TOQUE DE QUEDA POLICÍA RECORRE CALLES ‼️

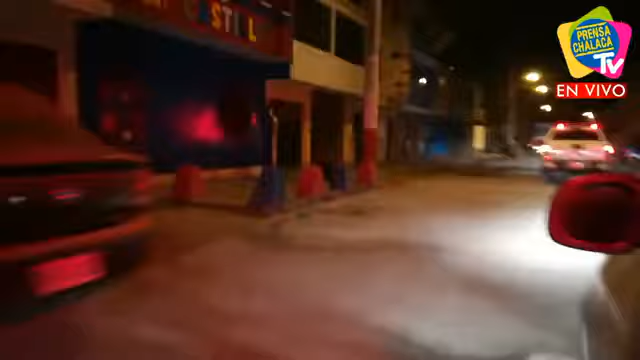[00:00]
una zona con bastante índices de contagio por coronavirus. Nos dice Fernando Villegas, ¿cuándo hacen operativo en la jurisdicción de Carmen de la Legua? Está exhortando también a algunas personas. Atención, muy buenas noches a nuestros seguidores de Prensa Chalaca TV. Hemos llegado a la jurisdicción de Márquez.
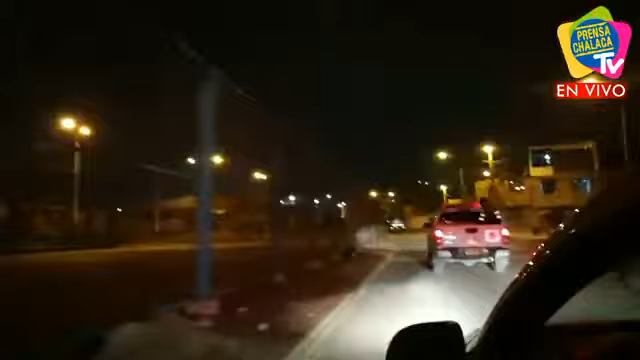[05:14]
que lidera el coronel Ángel Guillén Quequesana. Estamos ahora en la zona. Esta es una, no sabemos, vamos a ver.
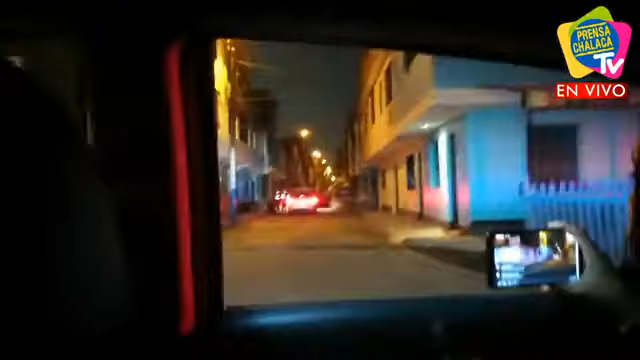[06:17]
A ver, vamos a ver por qué razón estaría sentada y por qué está, si fuera el exterior de su hogar, por qué tendría que ser a esta hora de la noche.
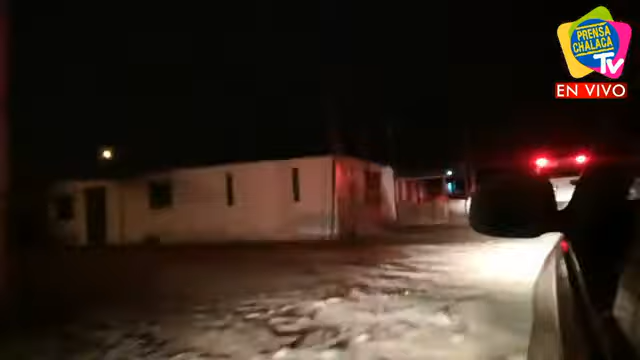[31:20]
Ya apagaron la luz, esperemos que estas familias, dijeron que ya se iban, esperemos que solamente se queden ahí, porque igual a esta hora de la noche no van a poder llegar a ningún sitio, no hay movilidad,
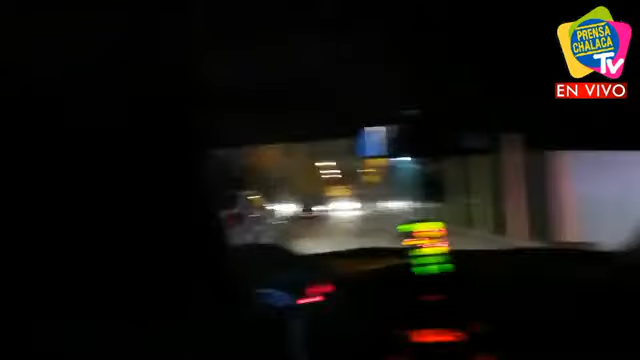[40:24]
Está cerca su domicilio. Qué bueno, la señorita se acerca.